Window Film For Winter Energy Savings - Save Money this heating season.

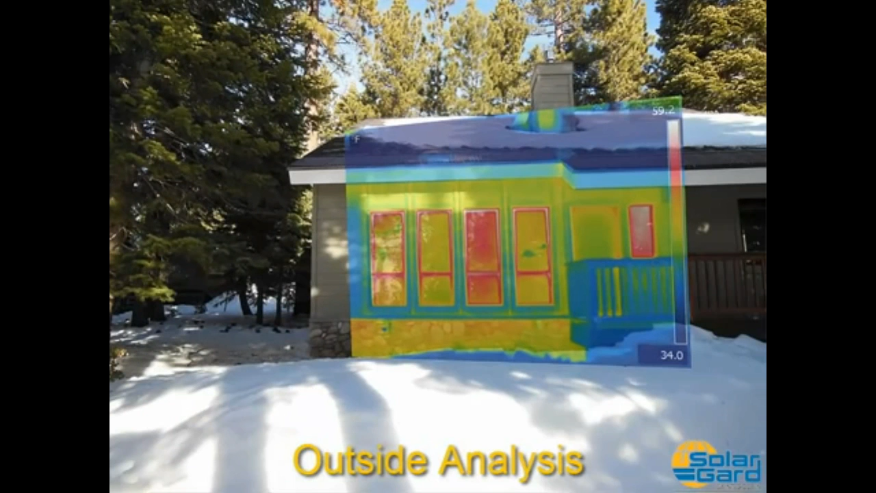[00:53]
From the left, we have Ecolux on the second window, and we've left the third window clear. Ecolux is keeping the outside of the window cooler.
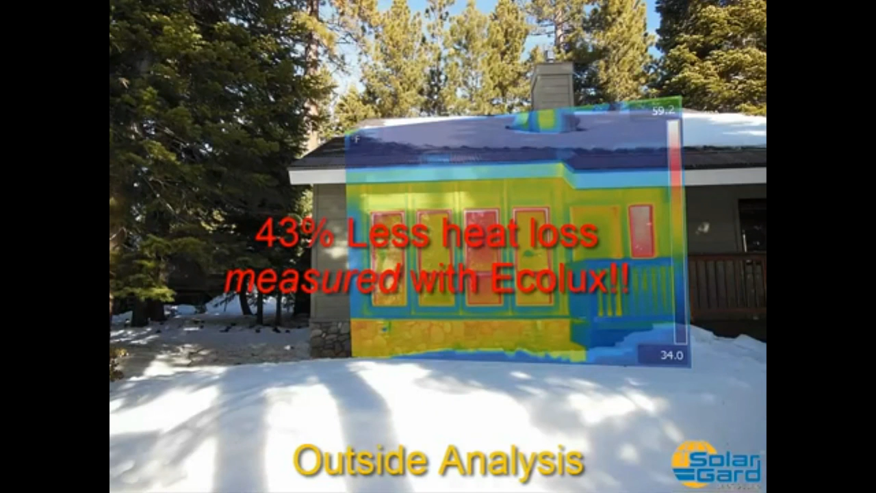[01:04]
We did the math again, and the window with Ecolux had an average 43% less heat loss over a four-hour period. In the wintertime, windows are the biggest source of building heat loss, but with Ecolux, the difference is clear.